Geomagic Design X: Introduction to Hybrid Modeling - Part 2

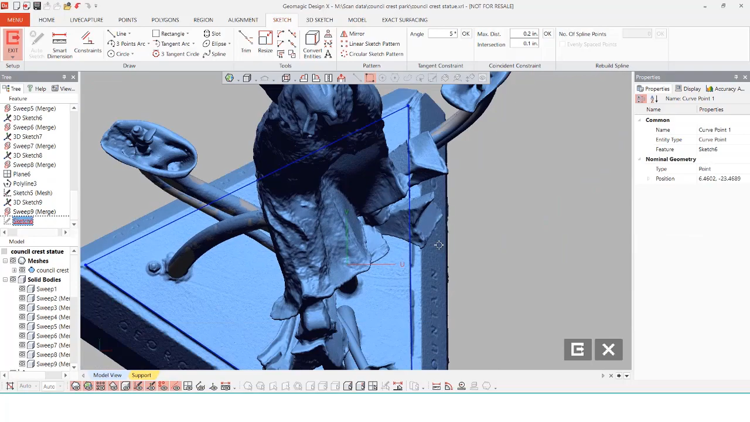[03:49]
Now that we have a part of the base done we're going to use the bottom face of this triangle to use our mesh sketch tool line.
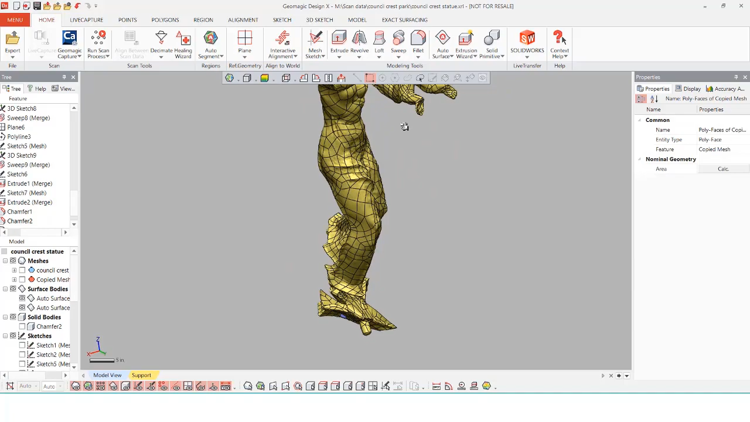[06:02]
I typically keep these all in default settings.
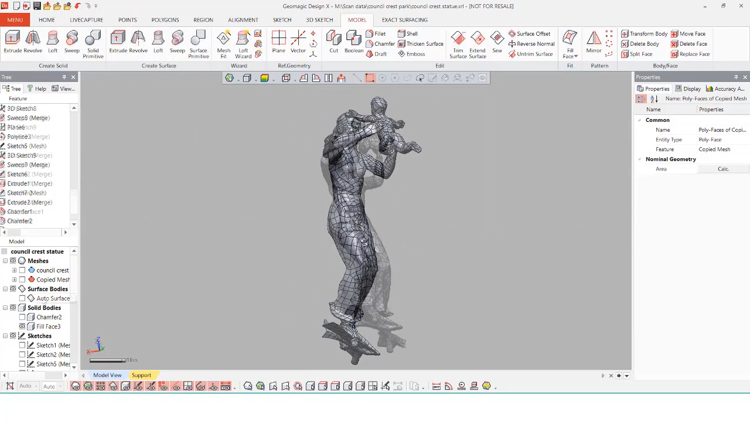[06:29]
Now that we have our solid body in the same position of where our other statue
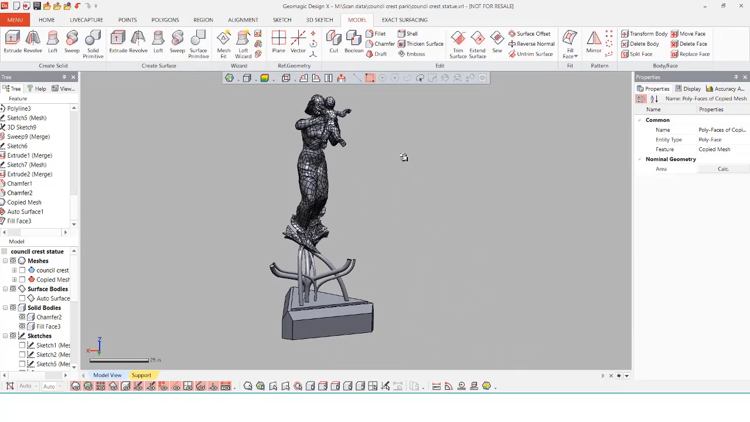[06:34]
is we can now show our base again with our tubes and then use the boolean operation to combine everything together.
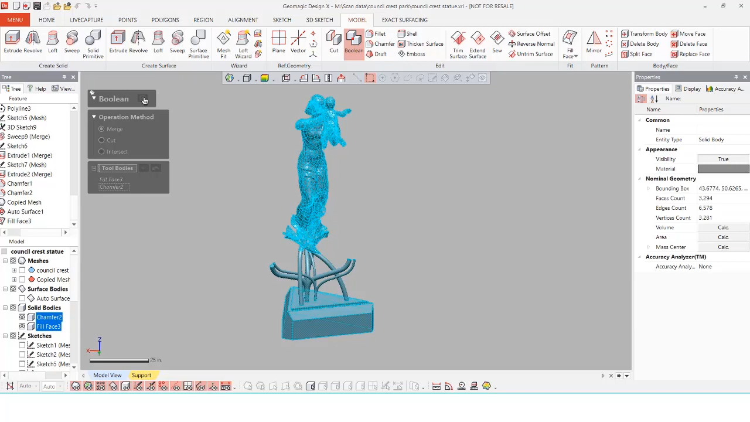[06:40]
Now that we have the base and the statue done all that's left is the fountains.
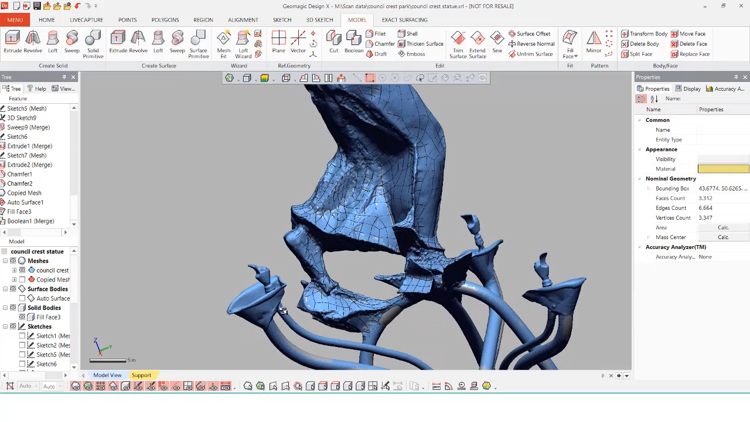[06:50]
For the fountains I'm going to use surface modeling to generate these. To create the fountain itself I'm going to use surface modeling.
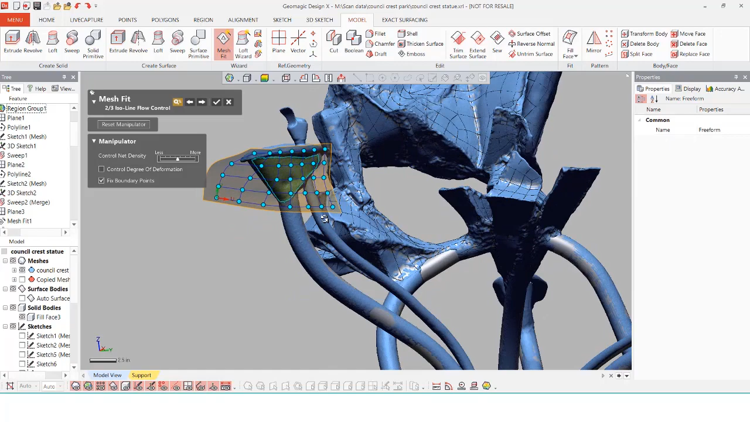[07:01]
Using the mesh fit tool I can select onto a region and automatically fit a surface to match exactly where those region lies. I'm going to do this on both sides.